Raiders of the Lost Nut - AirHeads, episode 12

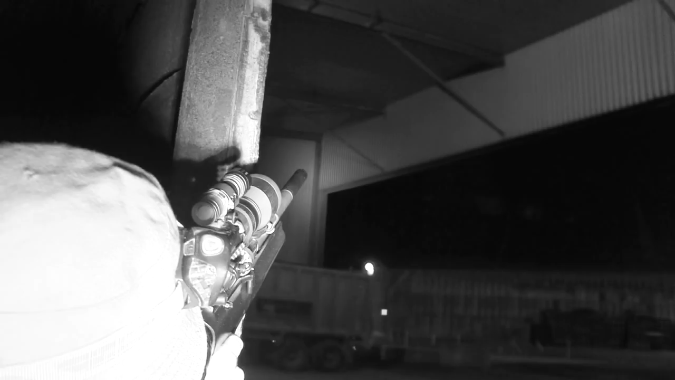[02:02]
We know they're controversial as a hunting tool and we're interested to see how they perform.
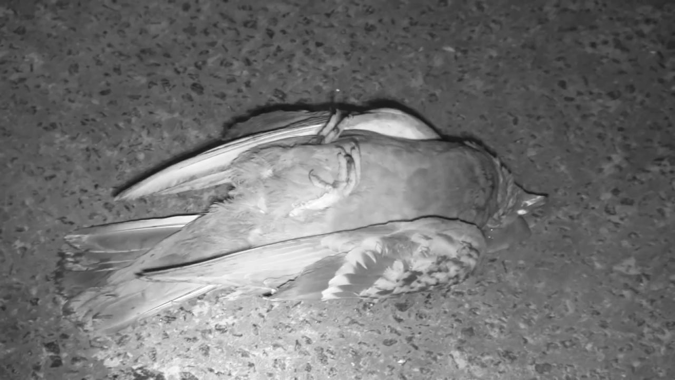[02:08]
We're focusing on the ferals tonight.
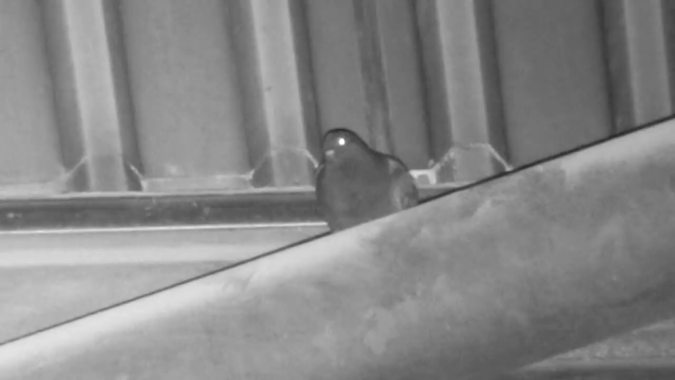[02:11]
They roost along the girders which are helpful as a backstop. I was hoping that the bad weather would drive a lot of the pigeons in to roost. Pigeons come in here any cut but I was hoping they'd get in here a lot earlier.
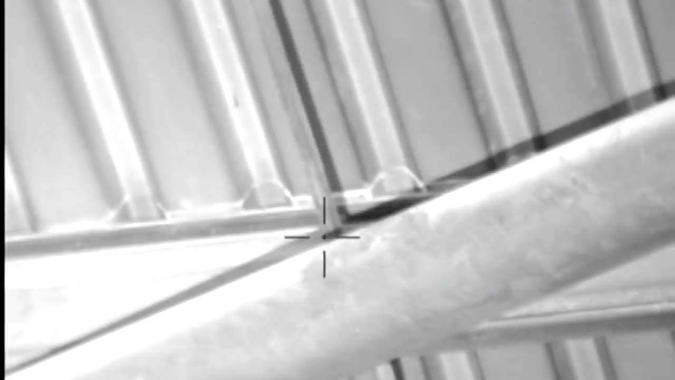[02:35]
It's our first bird of the night. Unfortunately it drops on top of a rice mountain.
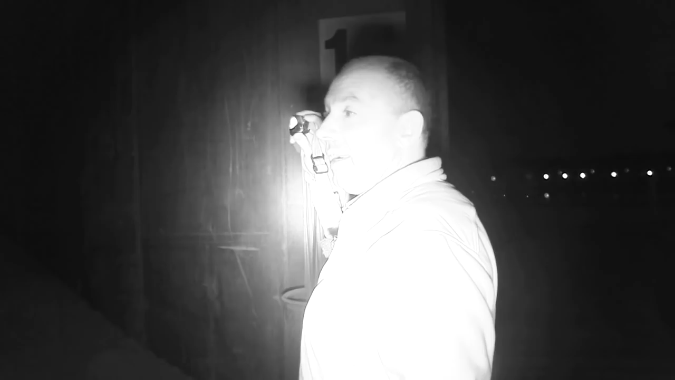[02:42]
So despite there not being any lead I'm not allowed to leave any dead animals in here either so I'm now going to do a bit of mountaineering.
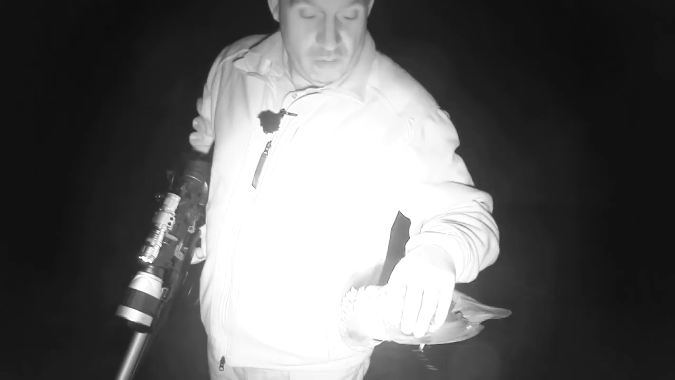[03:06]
sunflower seeds and these feral pigeons absolutely nothing to them. Weightless. You'd expect them to be really fat and chunky like me.
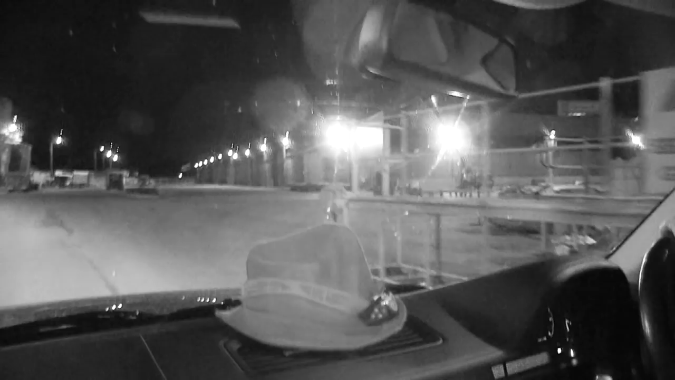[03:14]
There are not masses of birds. We move from grain store to grain store spotting and shooting a couple at a time.
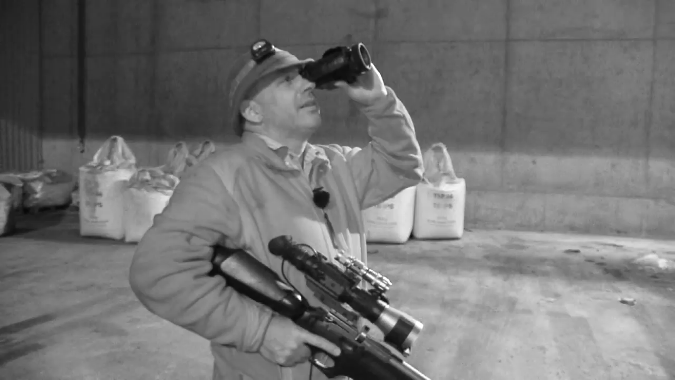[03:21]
The lead free pellets are accurate but are they as effective as lead? No. It is up to the shooter to raise his game.
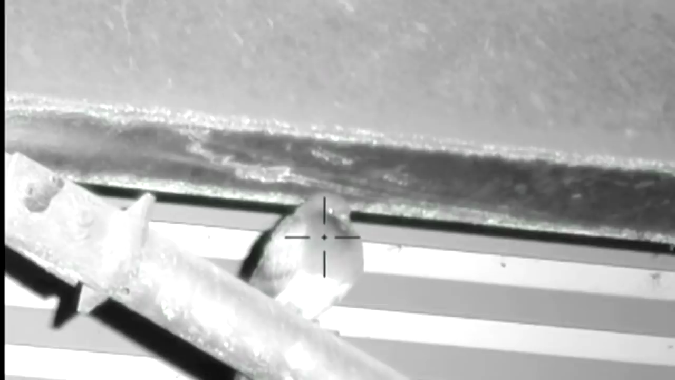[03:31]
Where he can Darren is head shooting but the pellet seems to pass through this pigeon without that all important knock down power.
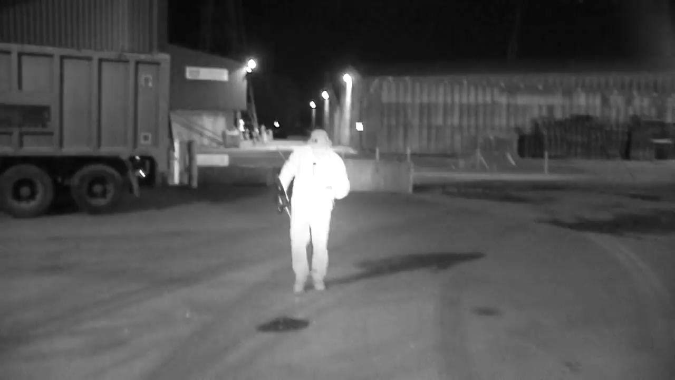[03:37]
Again there's absolutely no weight to this pigeon whatsoever. The head shot, feathers come flying off and it basically just shrugged its shoulders because we're just getting 100% penetration, over penetration.
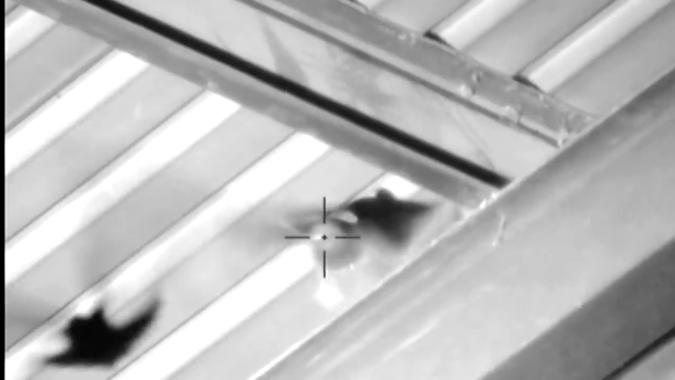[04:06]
The lead debate is not going away but rules are rules. Lead free is a necessity here and it doesn't stop us
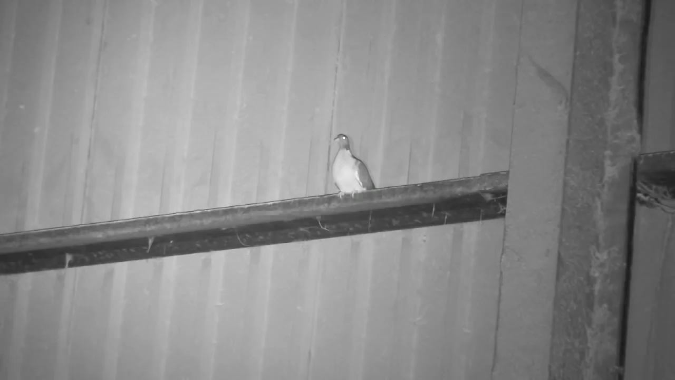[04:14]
having a great night's sport doing an effective pest control job. The pigeons die. The shots may not look as destructive but,
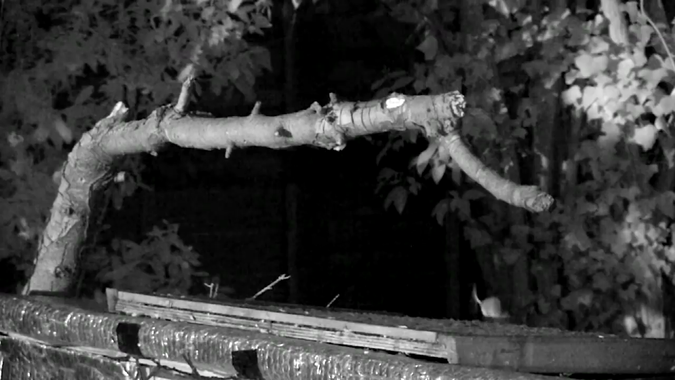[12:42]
Some very small and others rather larger.
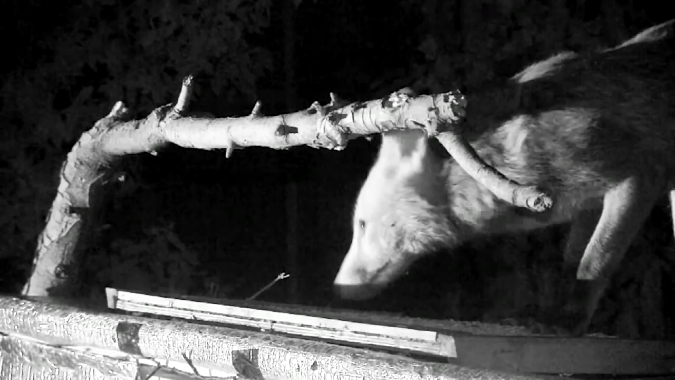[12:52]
That fox was so confident he came back in the daylight and didn't seem at all bothered by my zeroing target right beside him.